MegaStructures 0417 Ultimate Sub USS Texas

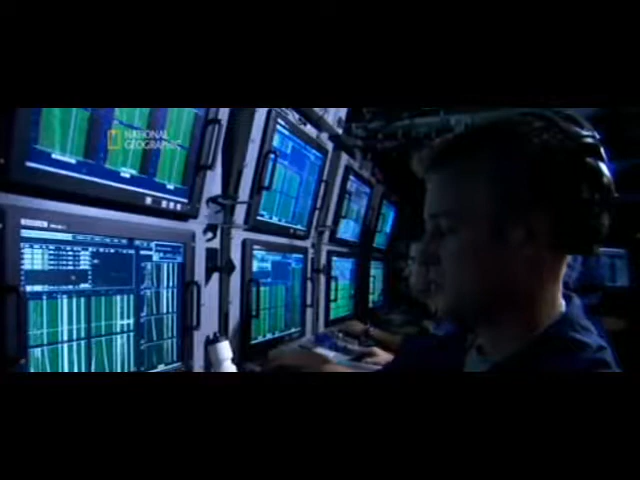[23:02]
what's in front of us what's to the left what's the right and where we have to go to avoid running into other ships in the sea obviously we don't have windows